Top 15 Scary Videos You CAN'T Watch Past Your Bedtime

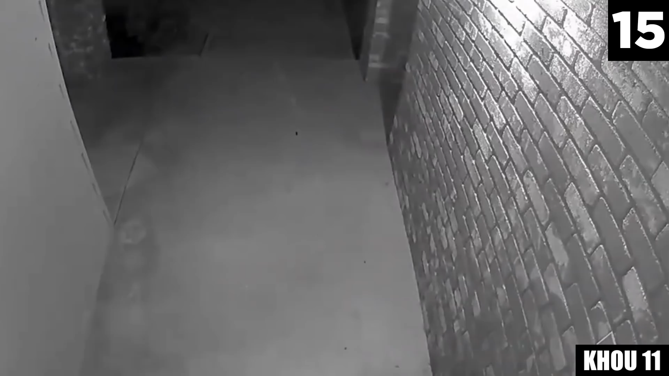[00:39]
She's in on it and now the people inside are in big trouble.
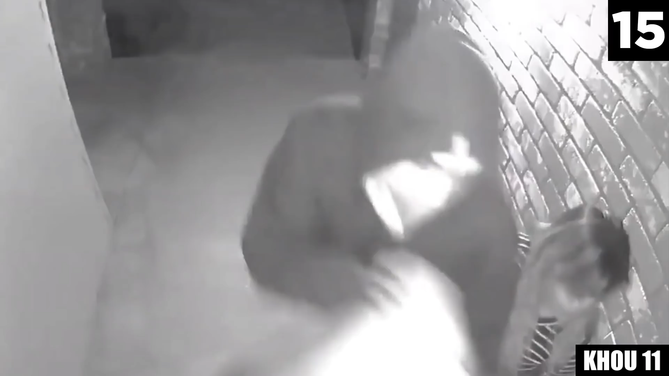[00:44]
This happened August 22, 2018 in Bakersfield, California, but it's nothing new. Placing a few security cams to see around that fateful corner would have saved this family from a horrible experience they didn't deserve.
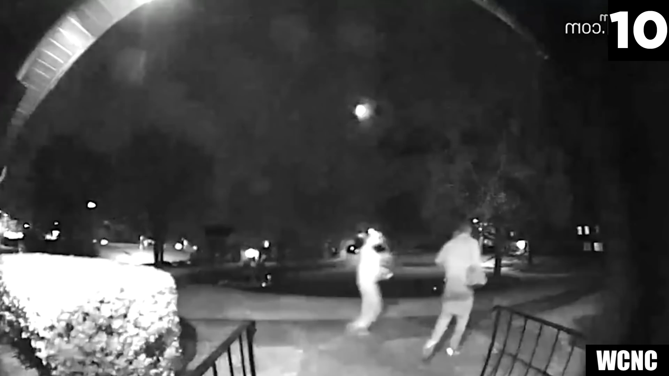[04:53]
Saved by the Bell Sometimes the only thing standing between your home and a group of intruders is a good home security system.
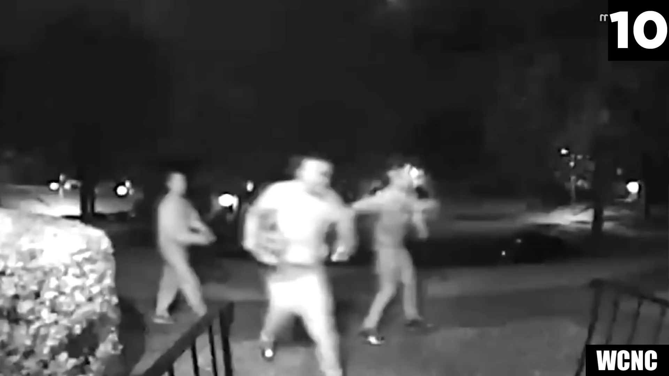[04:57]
CCTV video at a Charlotte home caught some scary moments when a group of strangers walked by.
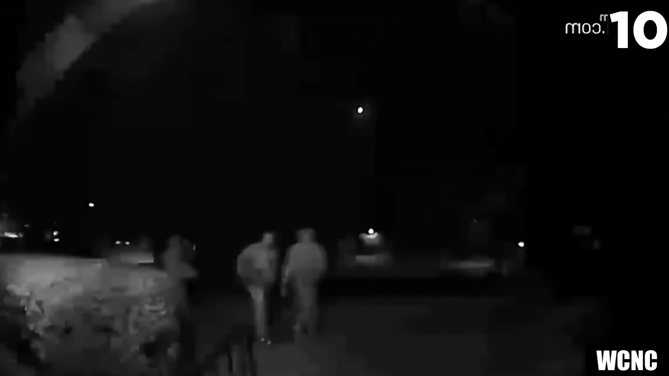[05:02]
This encounter was what they've caught on tape.
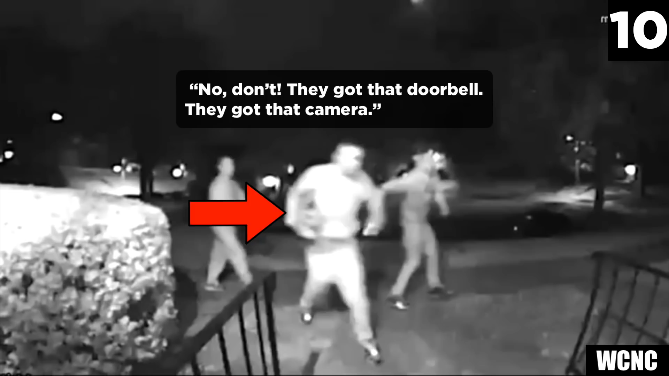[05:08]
One of the three men gets pulled back. As they walk off he says something about not wanting to get caught on the doorbell camera. These words, combined with the fact that he's carrying a box under his arm, makes them extra suspicious. I don't know exactly what their con is. The camera displays 6.31 at night so maybe they were going to try and get them to open up and then do them dirty. 9.
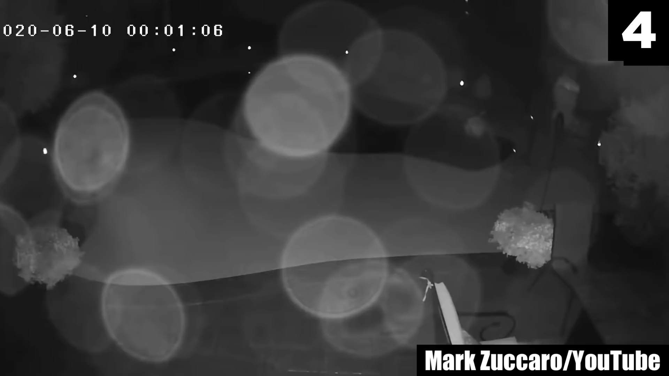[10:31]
He's walking back to the camera and the bizarre lights follow faster than they've ever moved before.
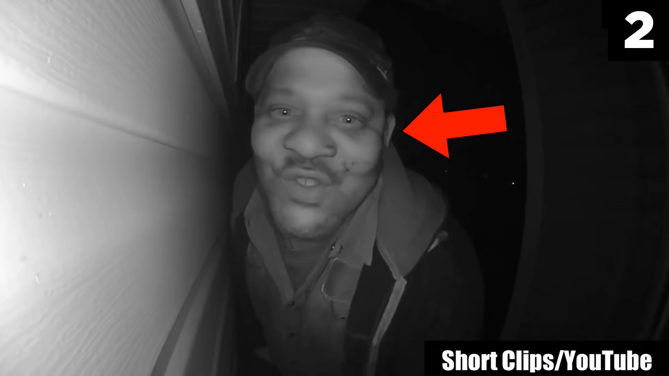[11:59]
She has a doorbell camera and he uses it to deliver a message.
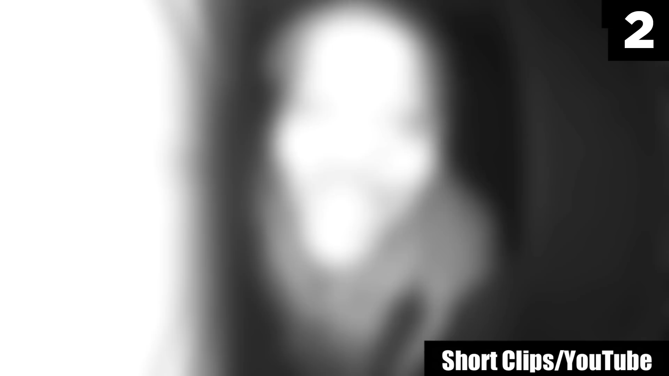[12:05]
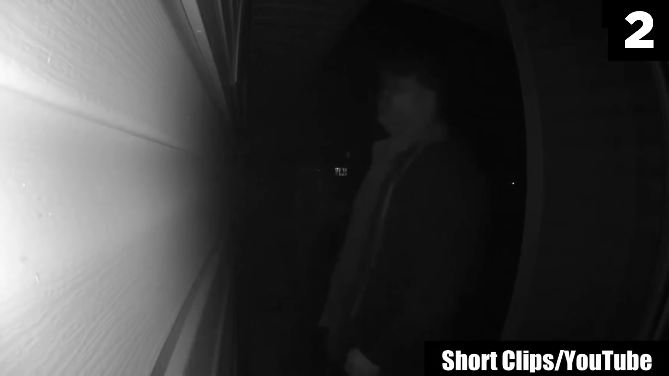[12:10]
He knows there's a woman inside but he doesn't know her name, which is an odd thing to say. At 25 seconds he is looking up at where I presume her window is to see if she's home. He's probably looking for a light to go on. Something, anything to take is a sign to keep going.
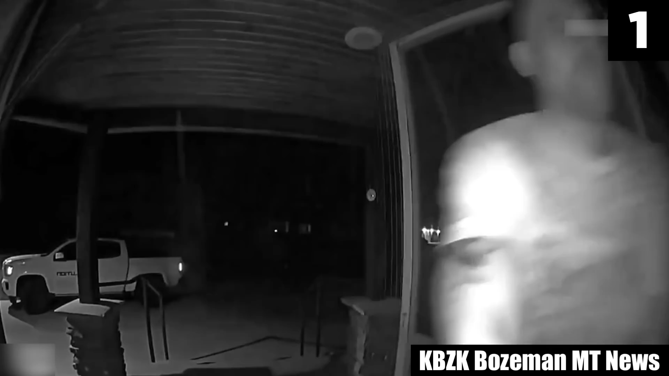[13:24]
He seems to be in an altered state, not paying attention as he flings open the door and steps into it. He shows no pain as he shoulders the entrance with an eerily calm look on his face. He gives their entrance a final blow before calling it a night and walking off.
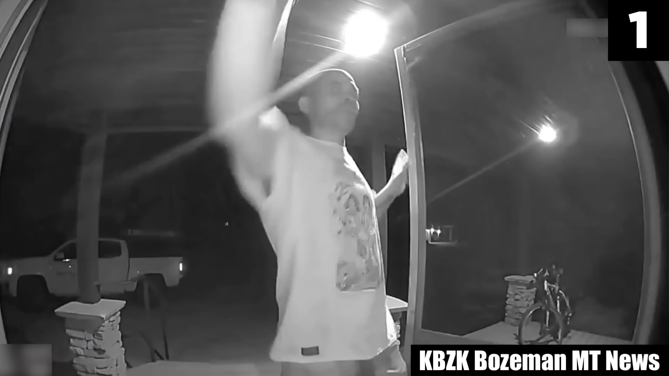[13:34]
When the family reviewed the video to see what the noise was, they had no idea what to make of this. They've never seen this man before, and being chosen at random makes this video all the more terrifying. Somebody has been charged as a result of this video, so hopefully the family is now safe.